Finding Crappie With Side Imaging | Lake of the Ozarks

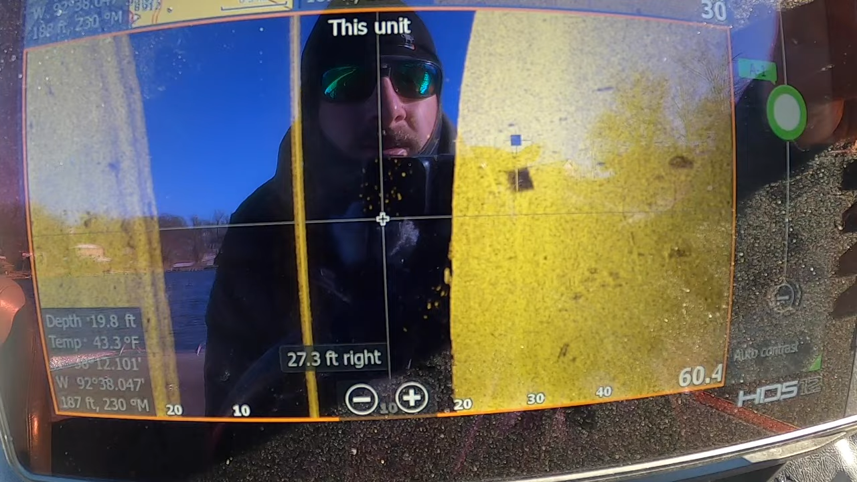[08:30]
On screen: depth 19.8 ft, water 43.3°F
Let me zoom in just a little bit more. You can barely see them on there. That is the shadows that these fish are casting.
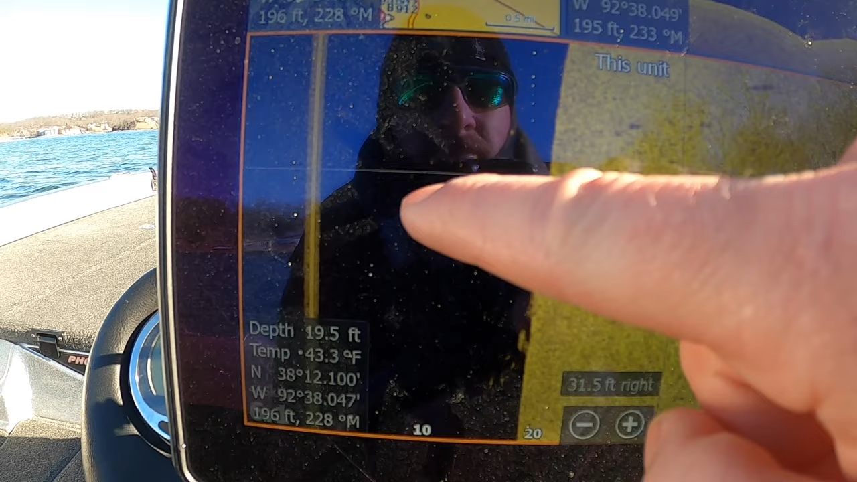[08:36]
On screen: depth 19.5 ft, water 43.3°F
So you can tell by the difference in between there that these fish are
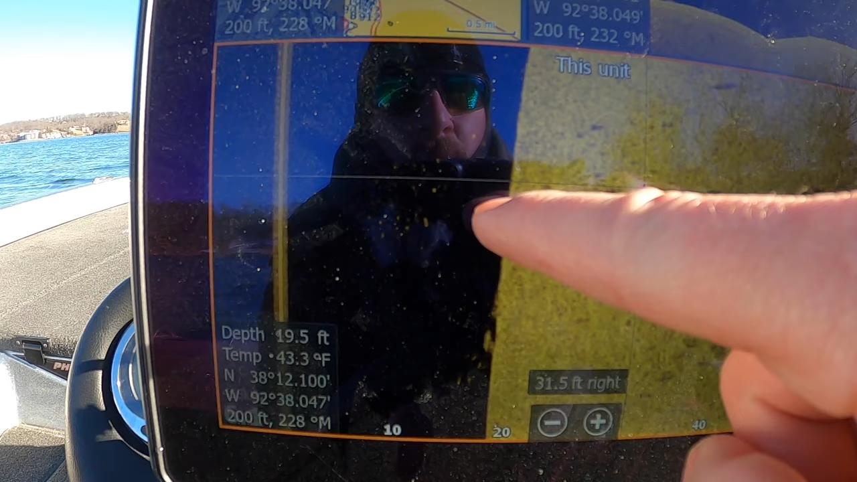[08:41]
On screen: depth 19.5 ft, water 43.3°F
probably around 10 feet or so deep just based on the shadow difference I'm seeing.
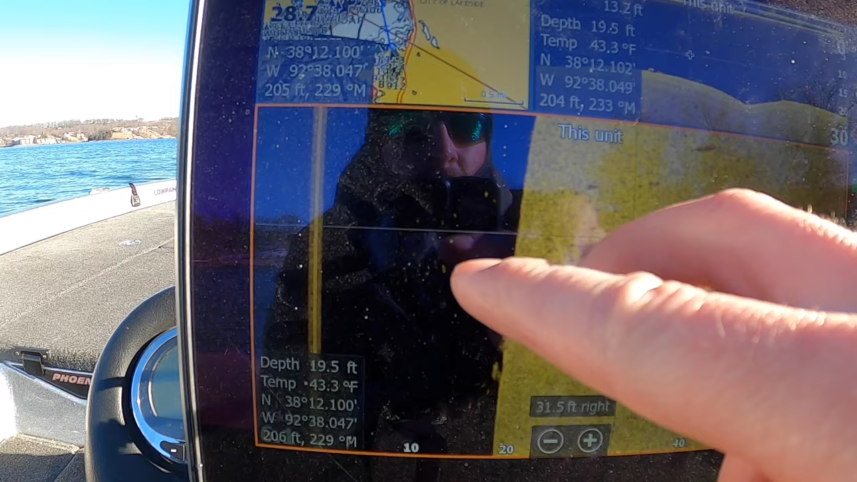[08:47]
On screen: depth 19.5 ft, water 43.3°F
And if you're running your down imaging, like I am here, you can confirm that.
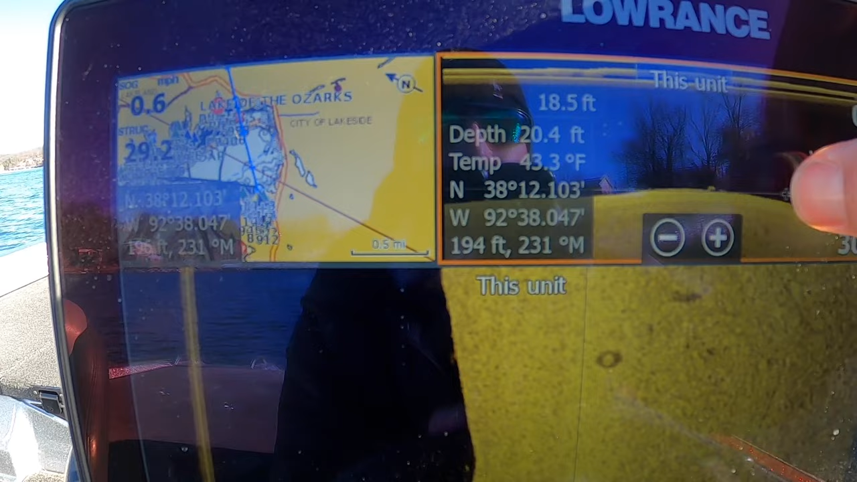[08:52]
On screen: depth 20.4 ft, water 43.3°F
If you look in this screen, and it's also on auto, so what I'll do is I'll bump that contrast up.
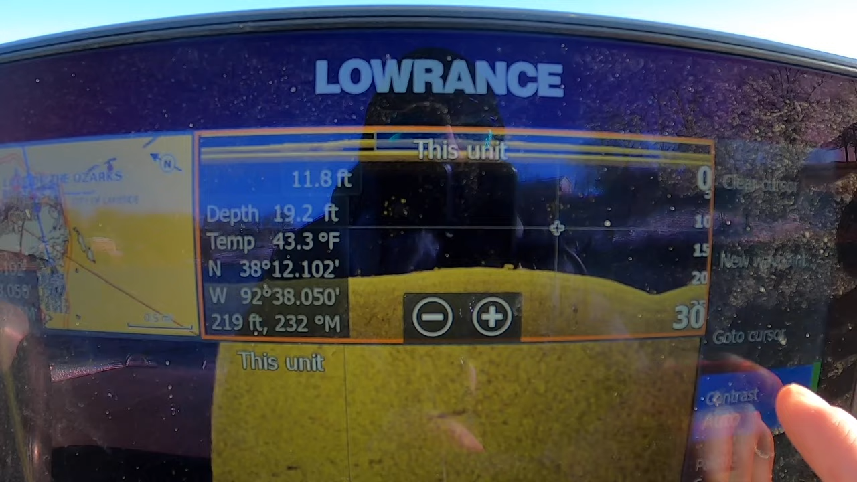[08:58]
On screen: depth 19.2 ft, water 43.3°F
I'll bump that up real high.
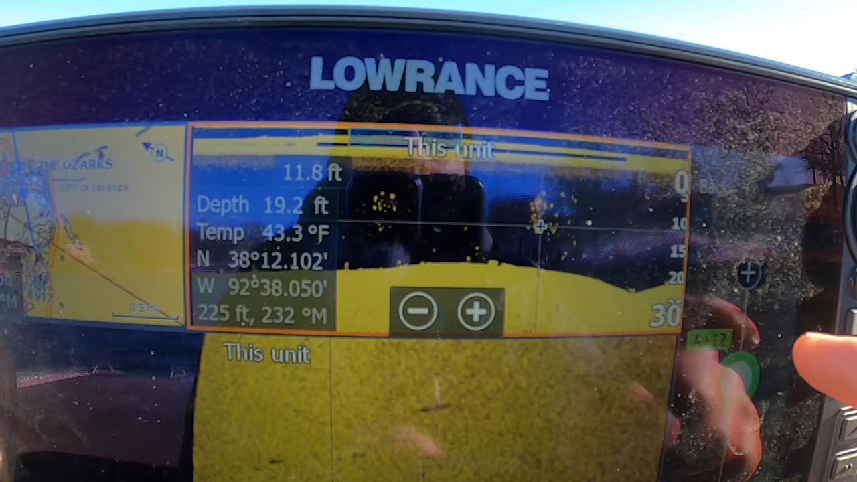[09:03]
On screen: depth 19.2 ft, water 43.3°F
And if you want, you can bump that up real high if you're looking for a suspended fish because you don't really care what the bottom looks like that much on down imaging.
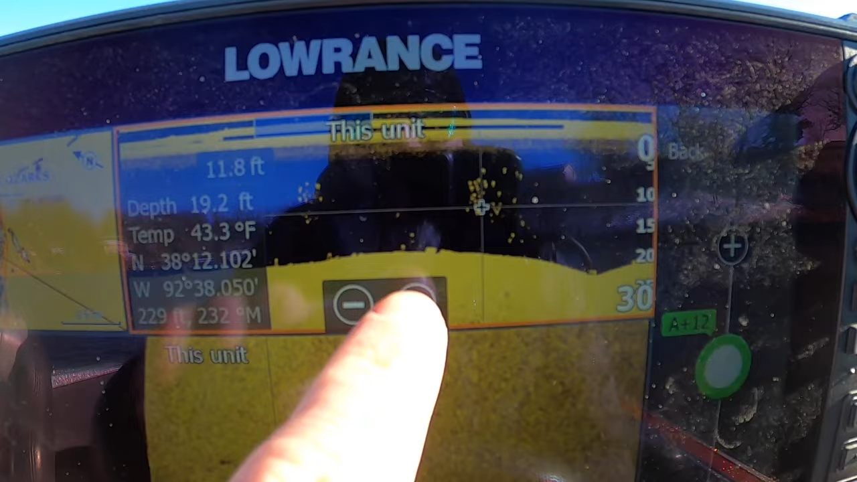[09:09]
On screen: depth 19.2 ft, water 43.3°F
You're mostly looking in the water column. So you're looking for those little specks like that.
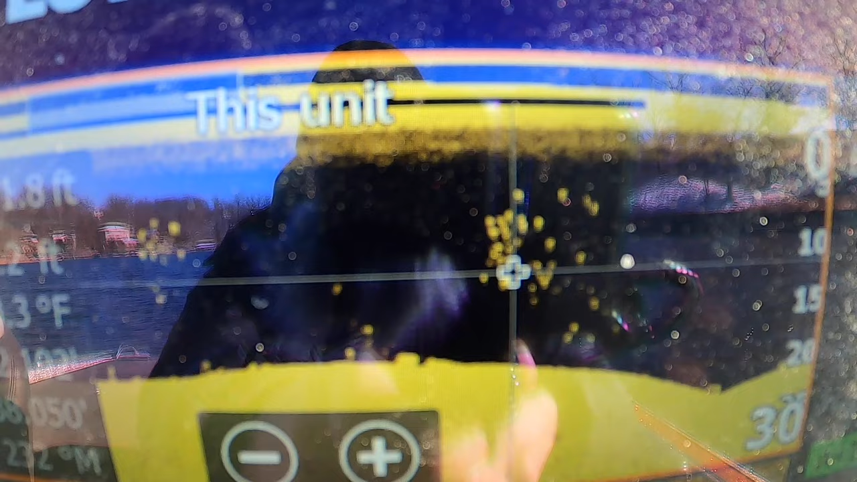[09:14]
That right there is a nice little school crappie that you can catch. So you can tell your depth though on this.
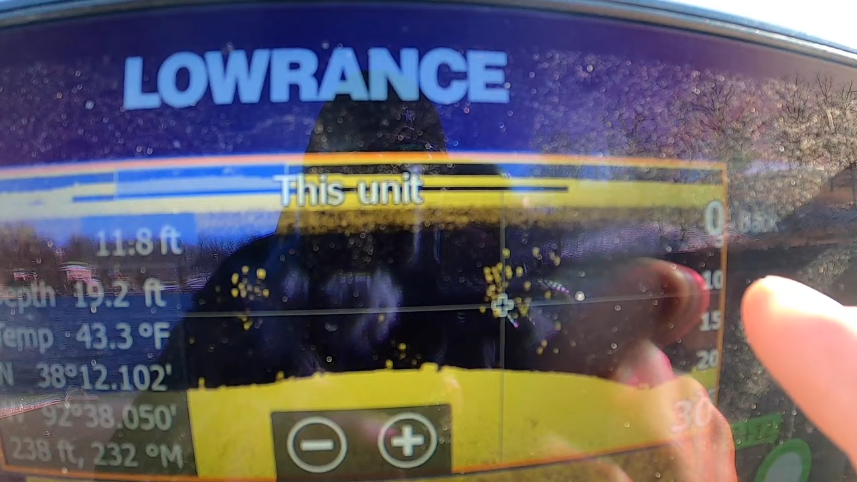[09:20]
On screen: water 43.3°F
You can see they're about 10, 10 to 15.
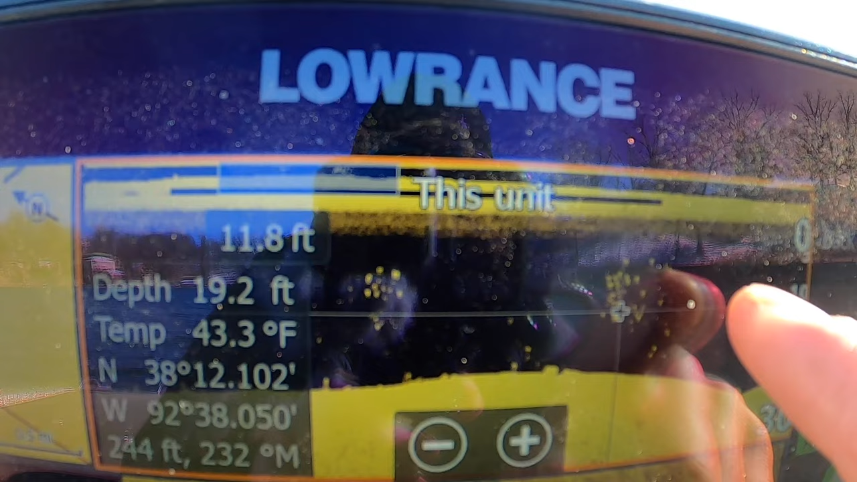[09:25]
On screen: water 43.3°F
Some go up about five feet, but let's just say they're around that 10 to, maybe the eight foot range is what you want to call it.
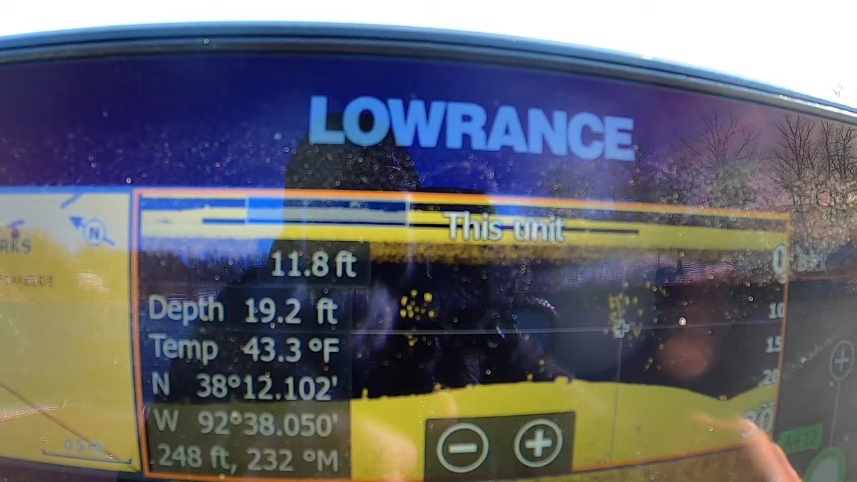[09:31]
On screen: depth 19.2 ft, water 43.3°F
But that's what I'm looking for there. Now I'm on Dallas back down because I normally, I normally don't run it that hot.
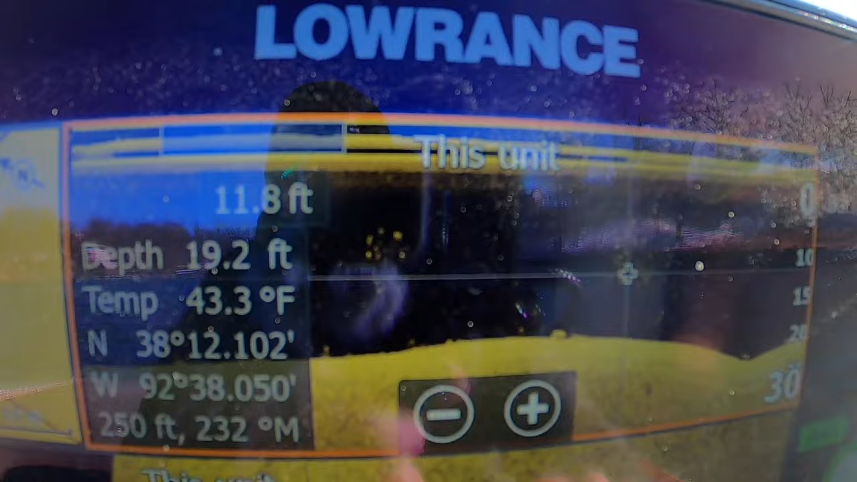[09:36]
On screen: depth 19.2 ft, water 43.3°F
But I'm trying to show you just so you can see on this camera what you're looking for to help you out a little bit.
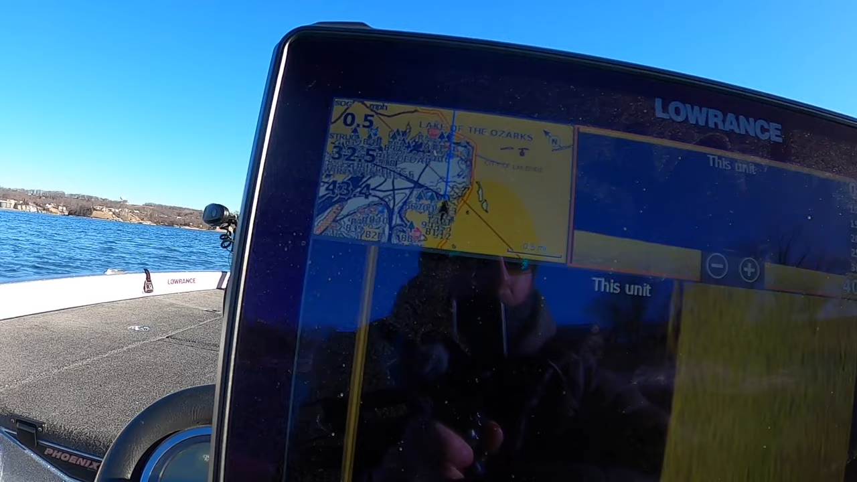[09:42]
But as far as like your mapping and stuff goes,